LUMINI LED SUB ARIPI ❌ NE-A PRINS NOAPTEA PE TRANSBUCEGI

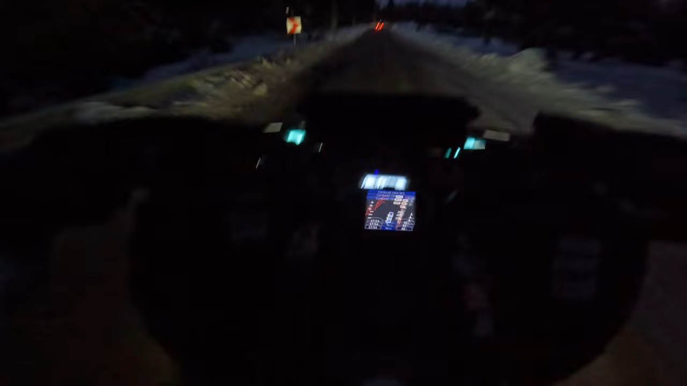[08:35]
Da, nu știu ce mai vedeți voi, e întuneric rău și ceață. Am cam luat ceapă pe partea asta, e dat de zăpada, e numai asfalt. Eu venisem să intru în zăpadă. Nu o să merg pe stradă. Pentru că... Ia uite cum se vede acolo. Bun, acolo zici că e zi.